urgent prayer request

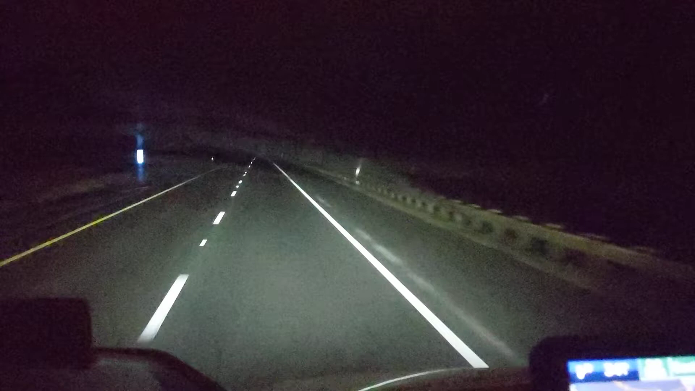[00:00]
Good morning. It's Friday morning. I'm three hours from the drop yard and then I get to go home for a week. I'm on 840. It's a road that goes around Nashville and it has got some ridiculous ski jumps in it. I call them like you'll probably see the camera might bump around on me so I'm sorry about that.